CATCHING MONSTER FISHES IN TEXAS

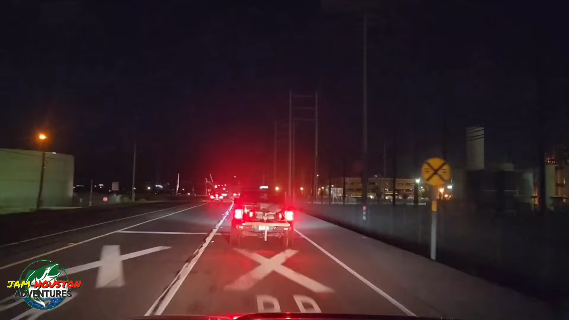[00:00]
fuck anywhere intro. Anywhere, my God. All right. I'm going straight, you know? Watch out. Watch out. No, if you follow him, go a bush. You don't see money, go a bush.
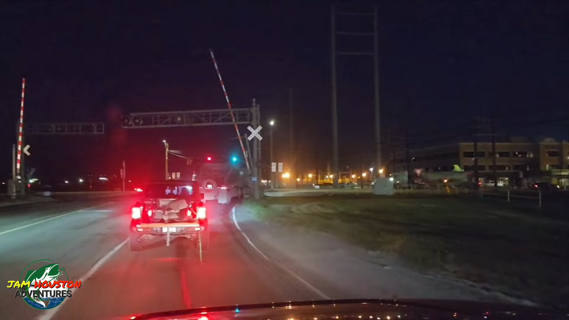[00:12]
You look like you don't see money drive off a road a while ago. No, people, look here. Oh, that's a big one.
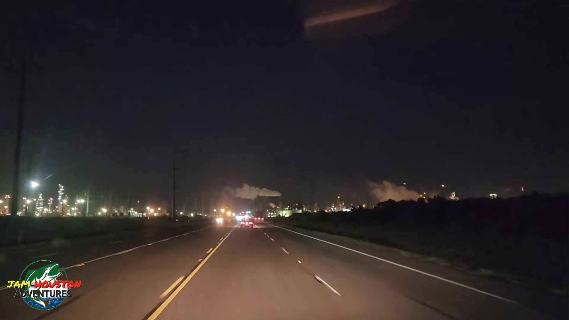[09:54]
and the point of decision is right at that the second light from here, not this one we're coming up to. Because if we're going to Cameron, we're going to go straight. And if we're going to Chicken Crossing, we're going to take the left. The right. The right. Not you. If you see? Yeah, my mind upon. I know you must always take the right. Mm-hmm. Yes. Because right is always right. Right is always right. Yes. In whose sight? In our sight.
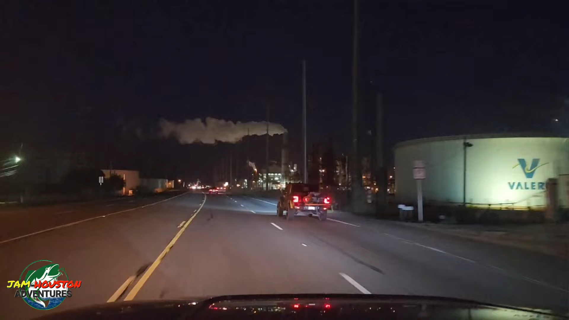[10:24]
Lord Jesus. In whose sight? Chicken cross inside. People may indicate and click. You happy? Eh? Are you happy? So me do follow a man now in front of me with the kayak. Yes. So I'm on the other one kayaking. Anywhere I go, you go there. Anywhere I go, go there. Alright. I'm going straight, you know? Watch out. No, watch out, no, watch out. No, if you follow him, go a bush. You don't see man, I go a bush.